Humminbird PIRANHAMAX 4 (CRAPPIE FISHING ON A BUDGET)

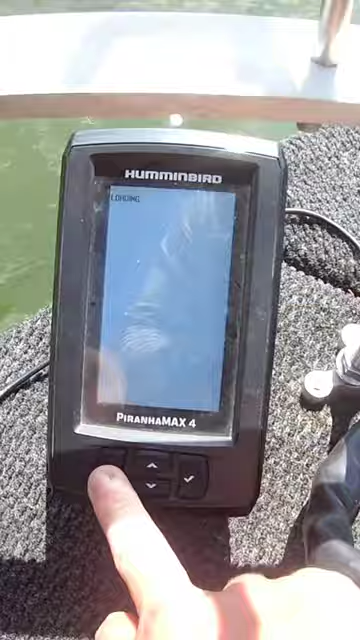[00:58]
all right it says you know transducer connected
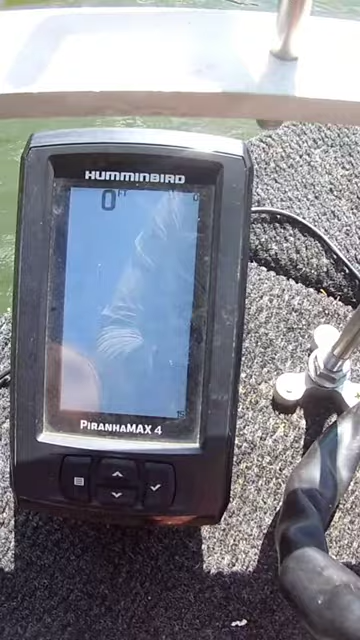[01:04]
start up okay water temps 89 degrees is 10
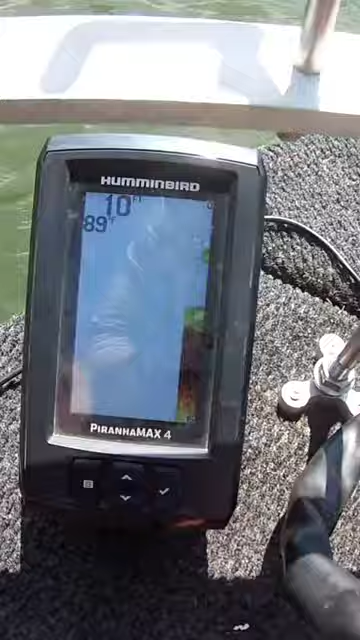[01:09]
On screen: depth 10 ft
foot deep right here the main thing about this depth finder guys is
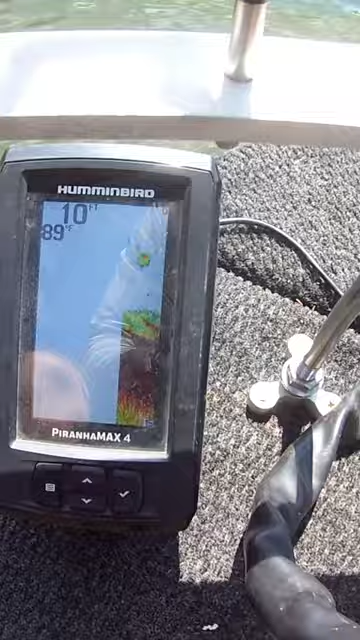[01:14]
On screen: depth 10 ft, water 89°F
the accuracy this guy right here is just as accurate as my
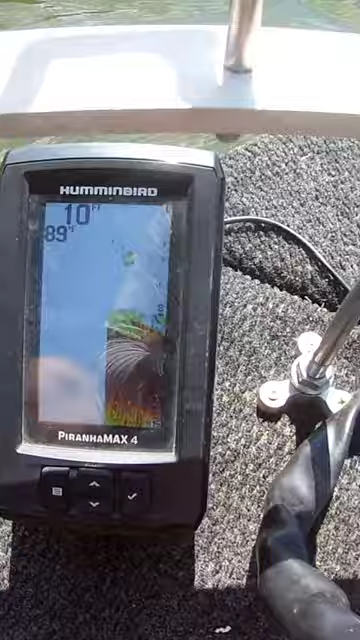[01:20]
On screen: depth 10 ft, water 89°F
hummingbird uh helix five chirp okay uh
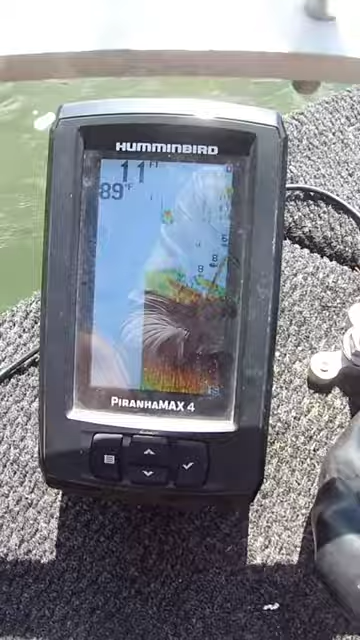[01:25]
On screen: water 89°F
you know it marks what you need it to mark there's a brush pile right here okay
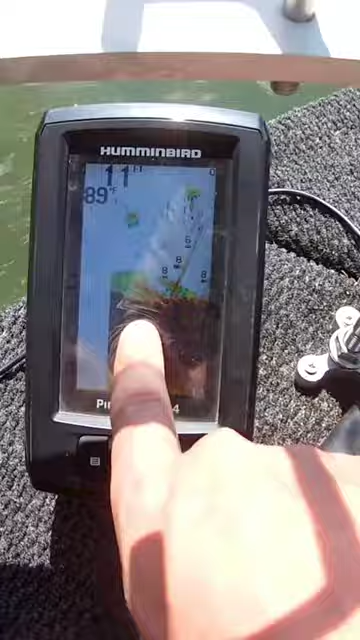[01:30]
On screen: water 89°F
we got a couple fish on it okay you
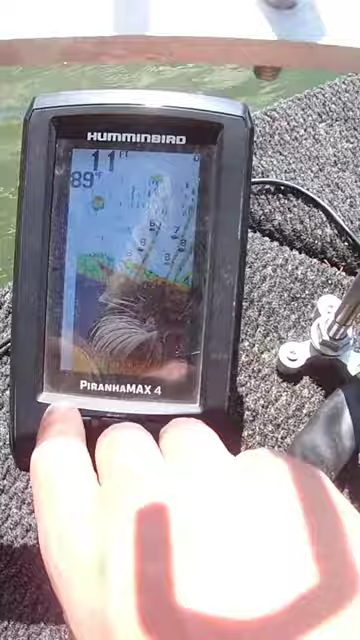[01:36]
On screen: depth 11 ft, water 89°F
know obviously you know the colors you know when it's red that's a big object the lighter the
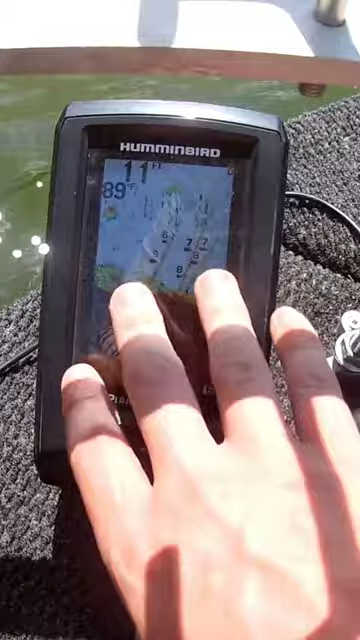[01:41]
color the smaller the object is but you can see you know i'm going around this brush pile
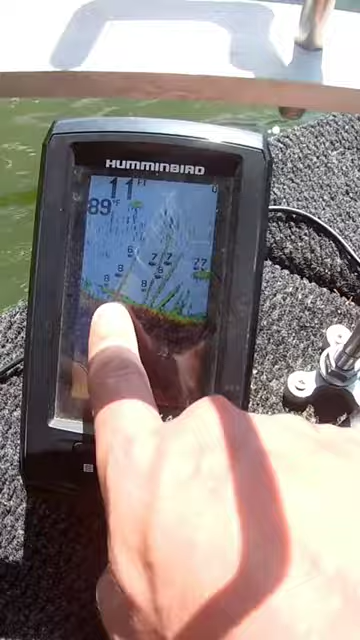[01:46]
On screen: water 89°F
there's probably some shad right here okay but
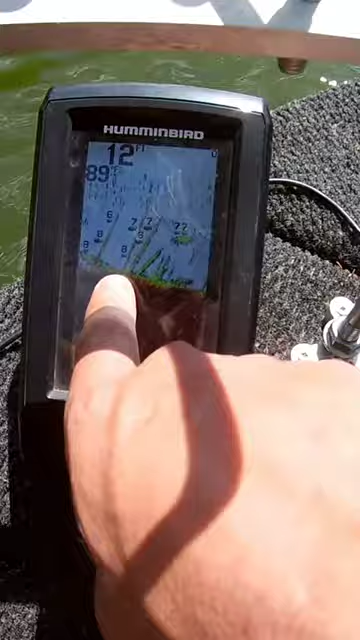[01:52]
you can see that brush down there and that's the main thing when you craft your fishing guys you know this is
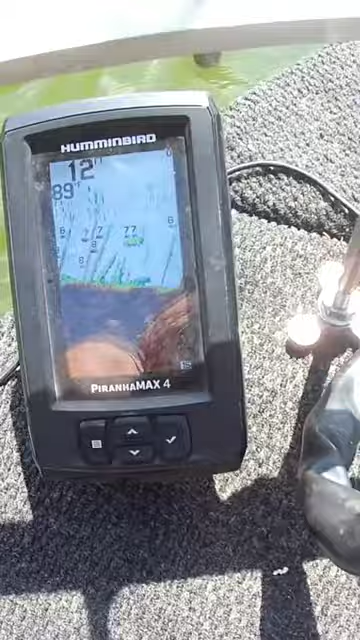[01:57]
not a live scope and no this is not my hummingbird uh helix five
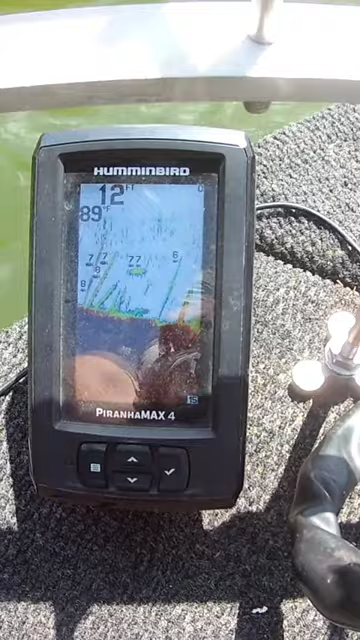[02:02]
but i'm telling you for how long i've had this thing it is so accurate okay
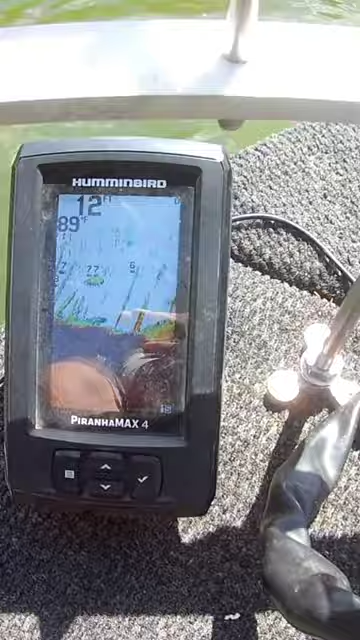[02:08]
it tells me the water depth it tells me the water temp okay and it lets me come
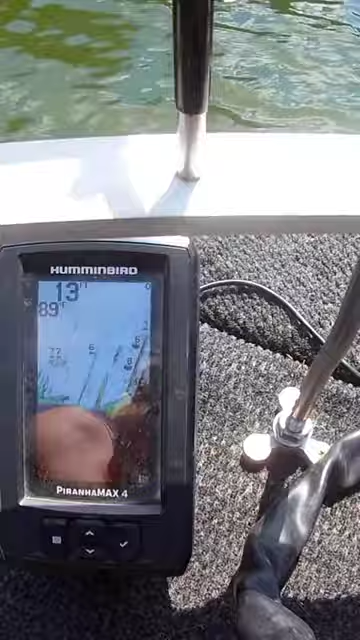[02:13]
back to my brush piles okay obviously i have brush piles marked on my side image in my helix five in the back of the boat so it's easier
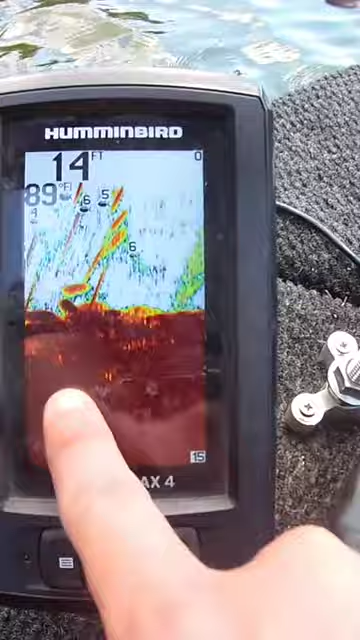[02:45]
On screen: depth 14 ft, water 89°F
brush okay and this brush pile is pretty big i would say it's
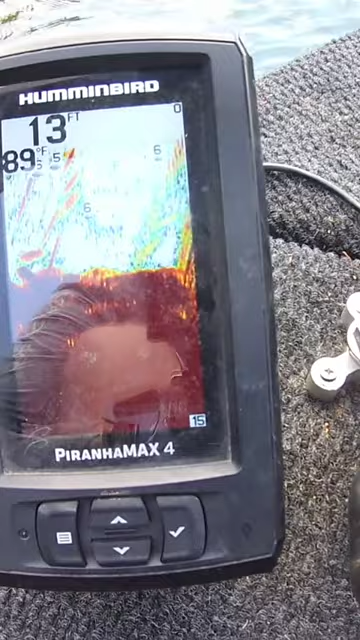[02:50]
On screen: depth 13 ft, water 89°F
probably about um maybe 20 foot across or so it's a big one okay you know we're in 14 foot of water and
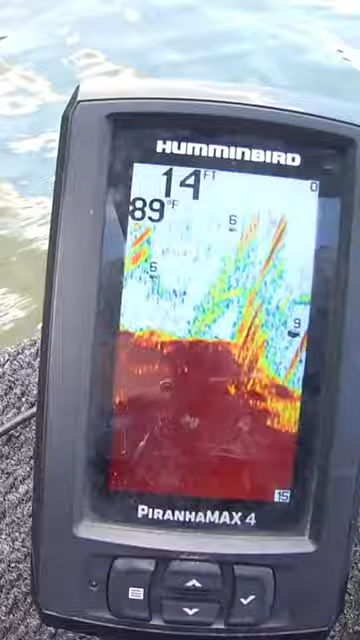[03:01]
On screen: depth 14 ft, water 89°F
i can always go to the back of the boat and turn on my helix five and it's gonna show exactly what this is showing now it's gonna show it more in depth than this wheel but i keep it in the back for when i'm riding around i can go ahead and mark stuff on my depth finder this one you know you can't really mark as accurate as you can with uh the helix five back there actually i don't think
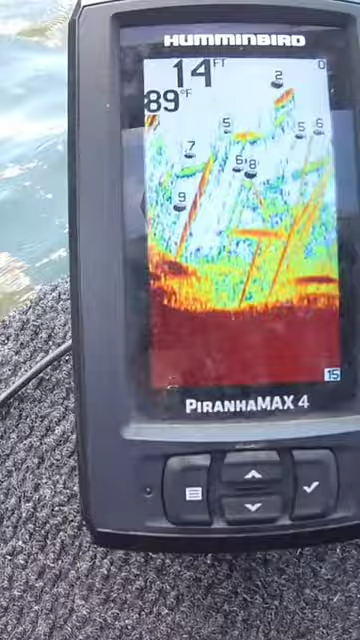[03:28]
On screen: depth 14 ft, water 89°F
you can at all with this guy but you can see all that brush down there and you can set
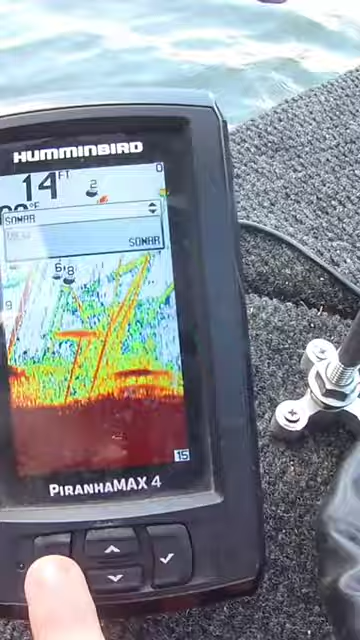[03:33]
it up you know i got the view on sonar you know uh depth range auto sensitivity i have sensitivity on eight you can go up to 10
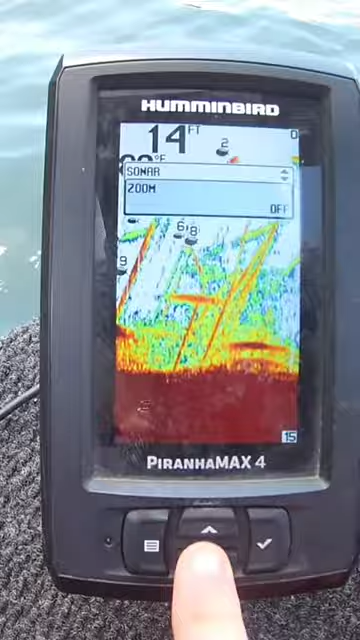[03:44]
on it uh i felt like five was just a little bit too low but if you go anything over eight i feel like it's just way too much zoom i have it off chart speed
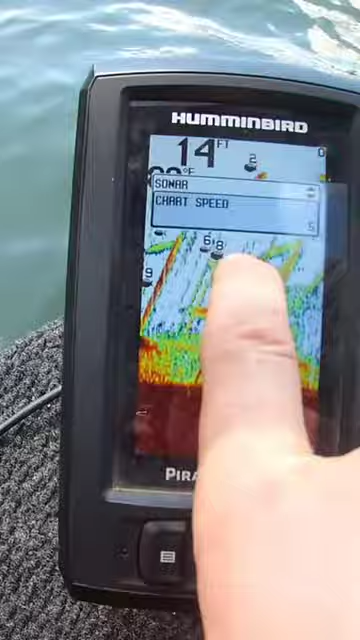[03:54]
that your chart speed on this guy it's a big one you want to keep it as high as it'll go
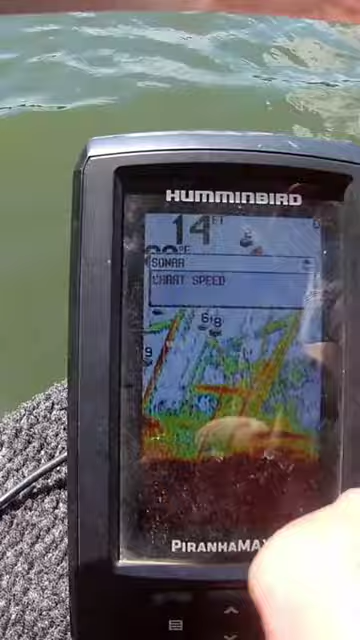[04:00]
and it's on five okay if you keep it any lower than five it the screen goes by way too slow so if you keep it on five you're good filter off beam select i have it on 200 kilohertz uh i believe the other one let's see is 455
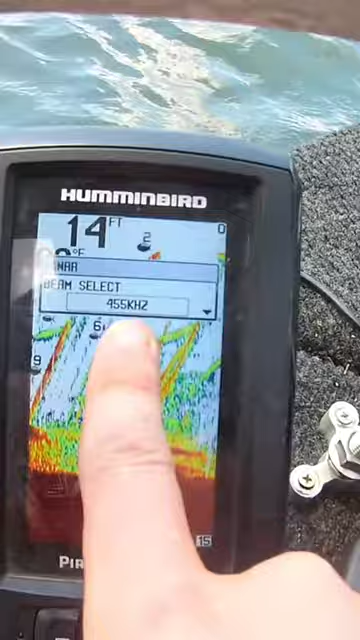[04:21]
okay but uh 200 kilohertz it works just fine on this depth finder okay light we have it on five
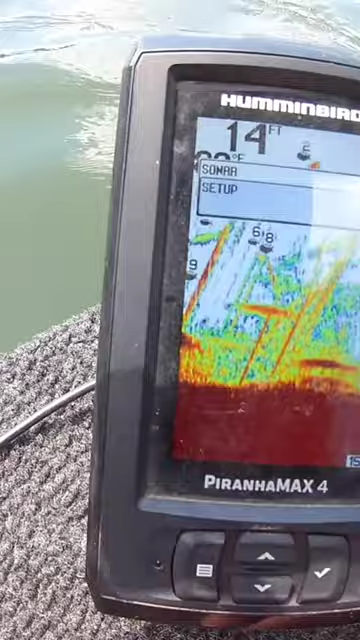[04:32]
On screen: depth 14 ft
setup you know we can go through here alarms uh fish
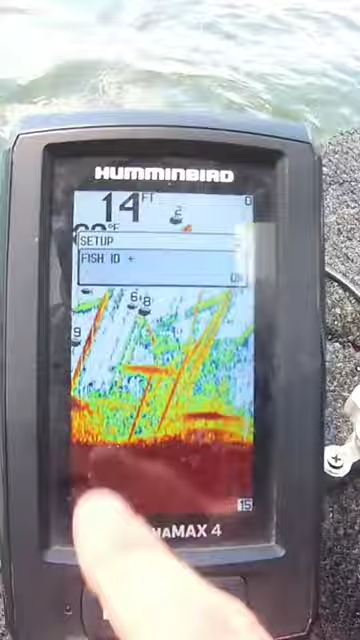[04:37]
id i have that on okay bottom view structure id uh
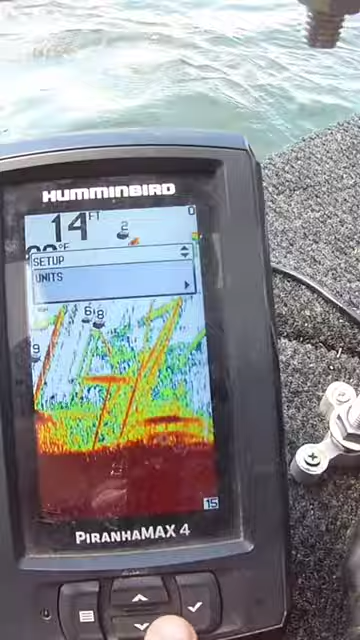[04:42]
units temperature depth feet you know so on and so forth it's a really good depth finder for the money
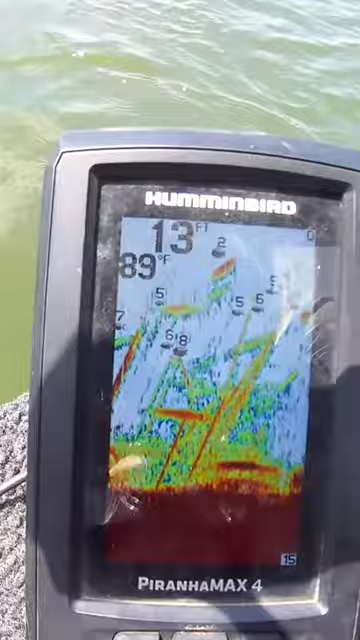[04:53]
On screen: depth 13 ft, water 89°F
guys if you're looking for something if you just got you a boat or if you're looking to add another uh i guess set of eyes if you will to your boat